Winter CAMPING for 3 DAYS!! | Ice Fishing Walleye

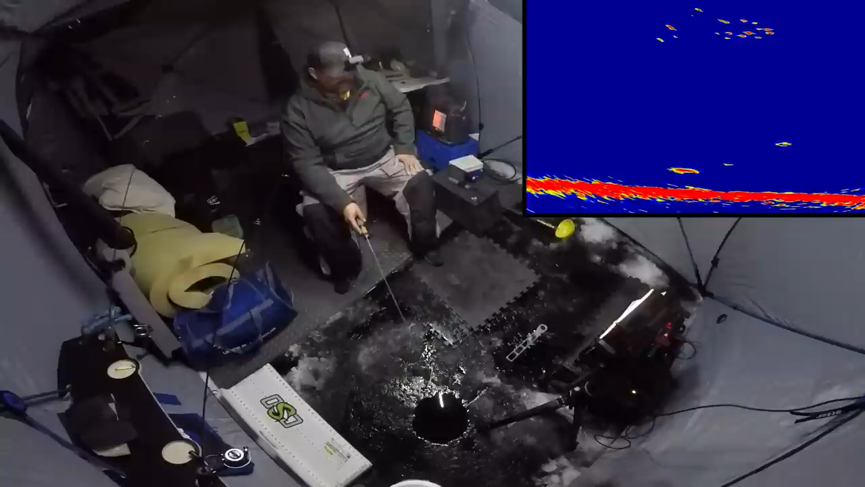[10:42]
It's not very big. Oh, he hardly tapped it. He hardly tapped it. I had a delayed reaction there. See if it comes back again for a third time. He did hit it once. Here it comes. Probably had a little taste. He's like, that was okay. I'm gonna come and have a bigger bite now. Ah, Clayton. Can I catch this 15-inch walleye? Okay. Third try? Come on. Nice.
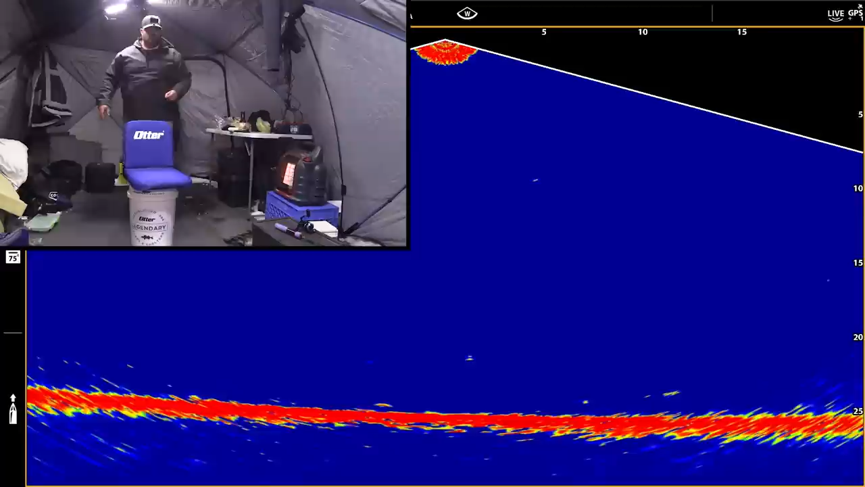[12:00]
Oh. Starting to be later in the night here. It's almost dark. And I hadn't had any activity for a while.
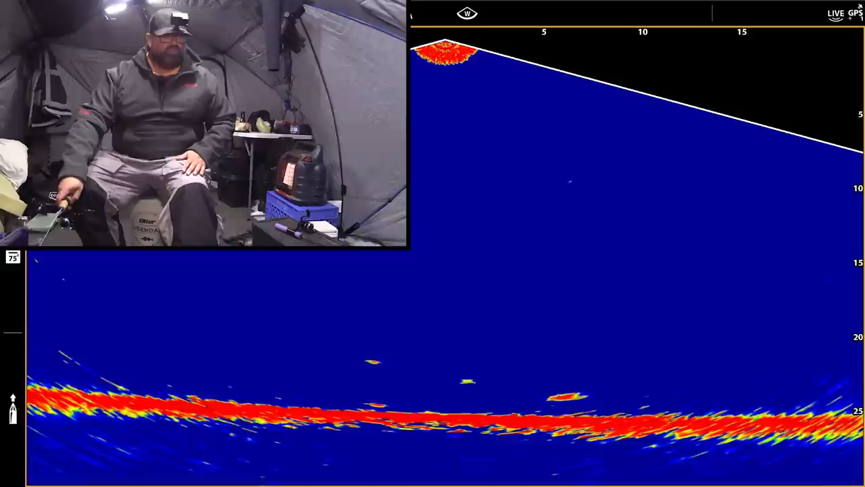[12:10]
I was just gonna make a sandwich here and I looked over and there was a fish cruising in. Decent one too.
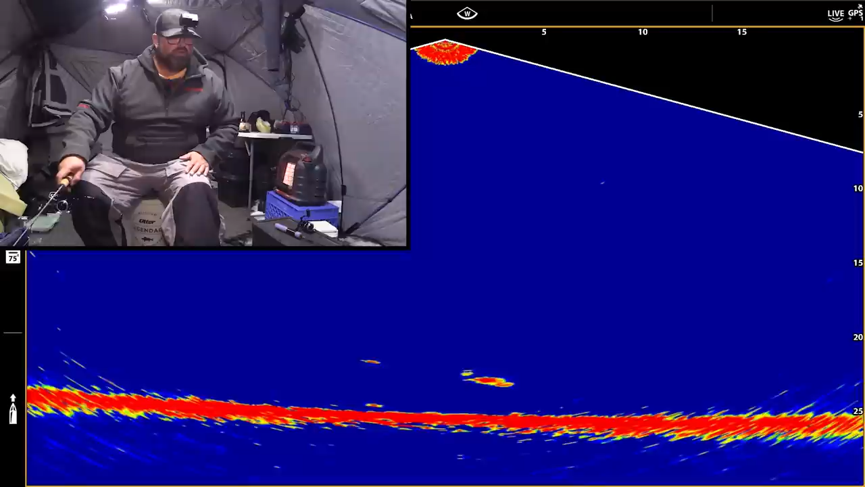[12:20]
Nice. There haven't been hot and heavy, but I have caught some fish anyway, which is always good.
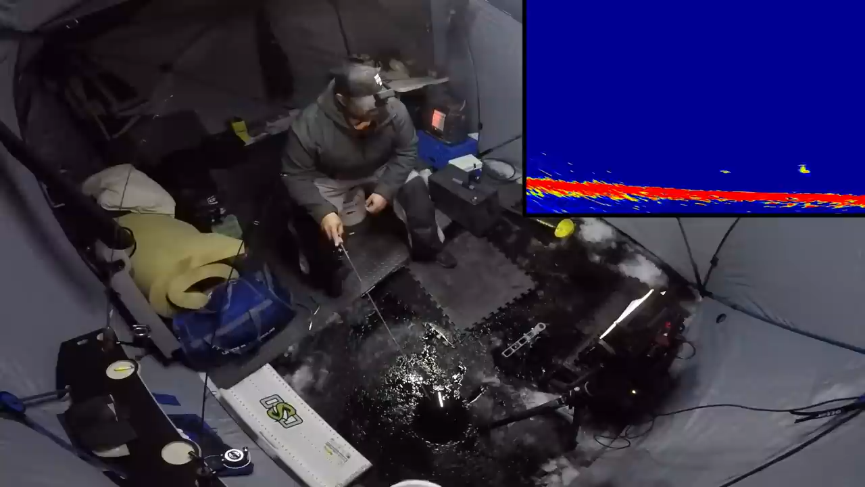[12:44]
He's definitely little. He's little. Little.
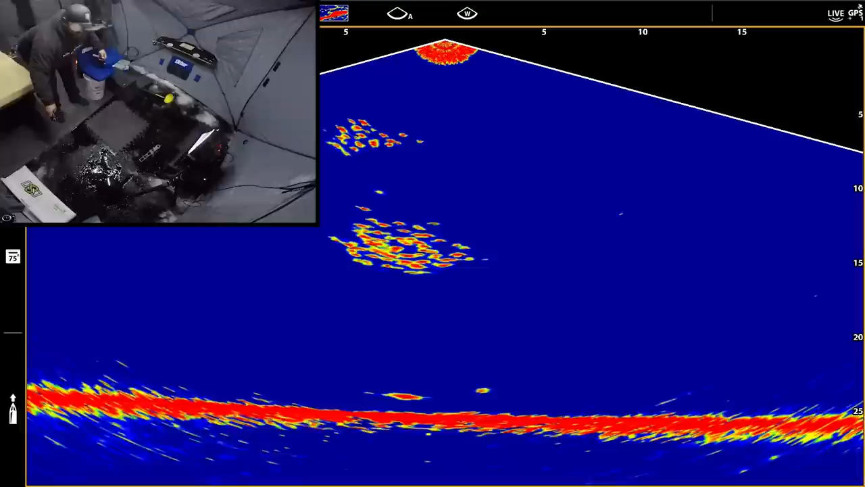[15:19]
Oh, no, no, no. Oh, this minnow's still there. Did I get him with a rattle bait? What do I got on right now? Rattle bait, yeah. Oh, he's coming with rattle bait. Nice, nice. I missed him on the jig in the minnow. Am I in focus there? I think so.
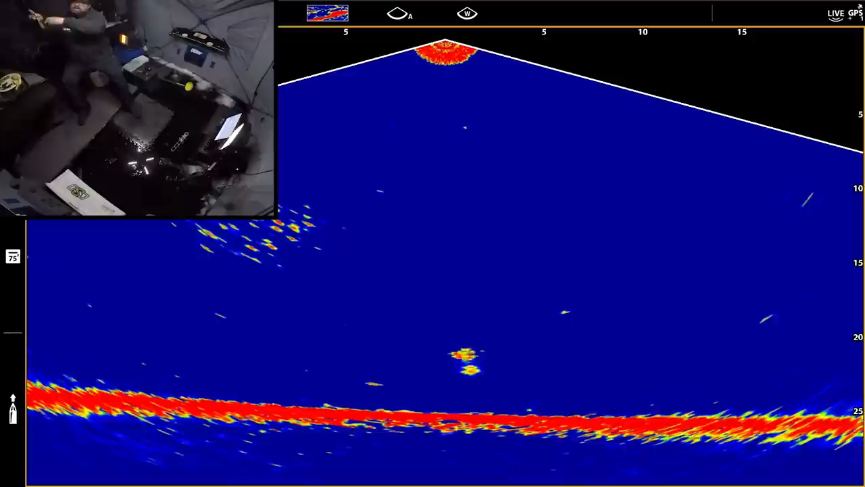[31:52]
No. See if I get him to rise it then. Yeah, he likes that better. Nice. That took a little bit of coaxing to get that one to eat.
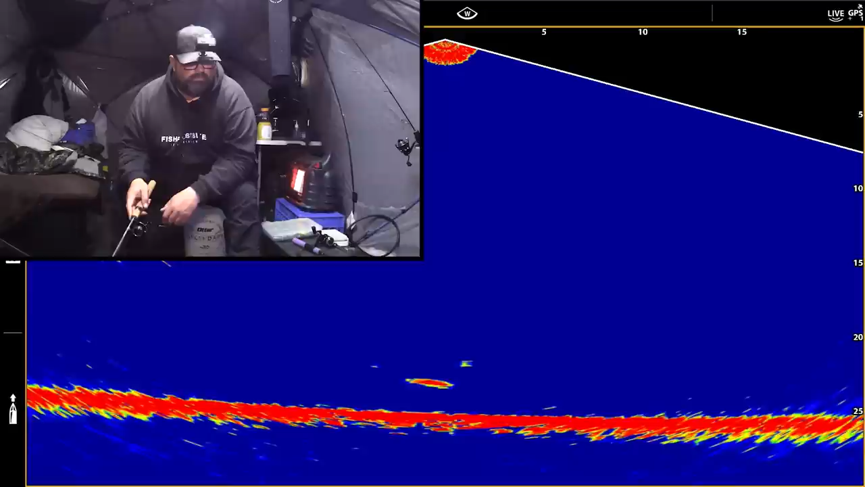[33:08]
Right to the live minnow again. Oh, did he tap? He tapped it, I think. Oh.
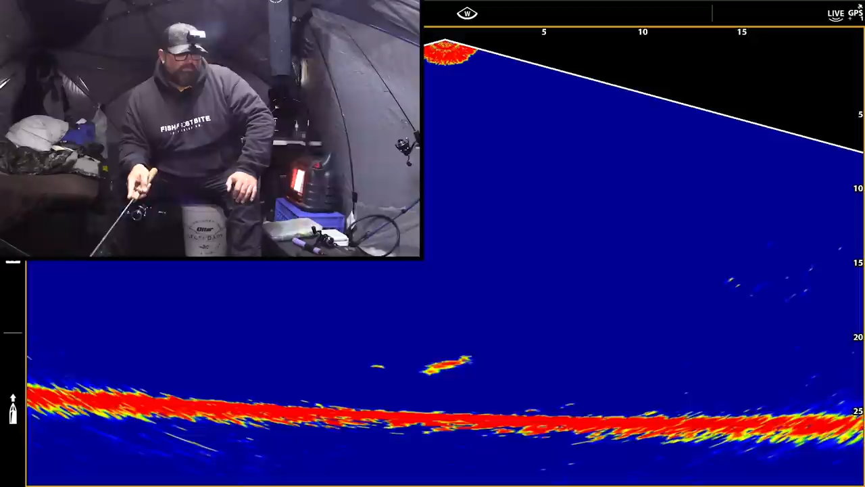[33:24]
Nice. So a little bit more aggressive is what got that fish finally to eat. I was pounding it more on a spot.
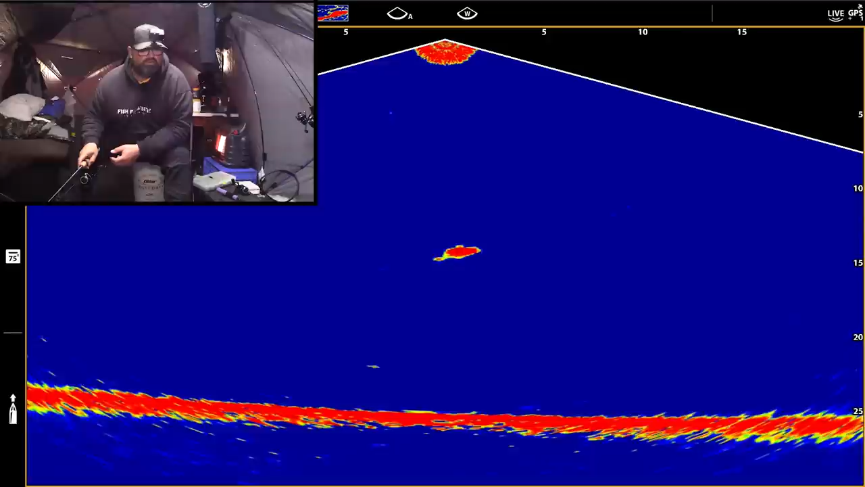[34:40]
I think it's a big walleye though. Nice, whatever it is, I just hooked it. Be a walleye.
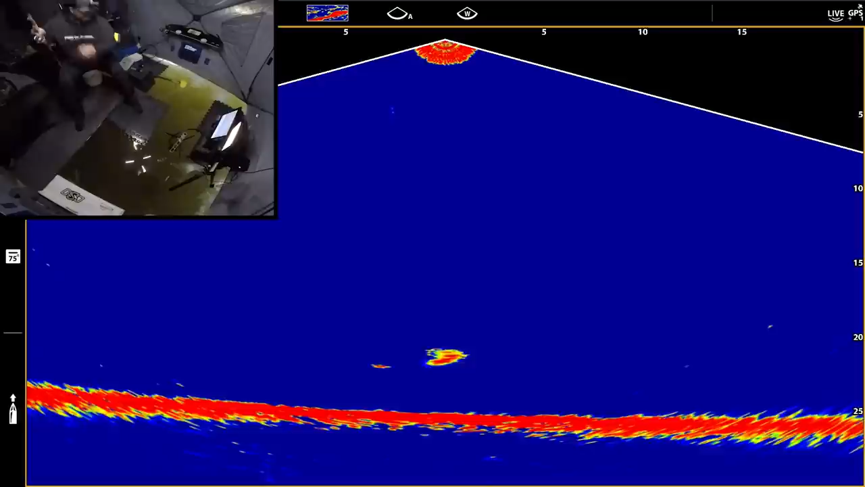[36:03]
Nice. That one's decent, I think. My mind's playing tricks with me now, right? Because I just want to catch a big one. Just because I want to catch a big one.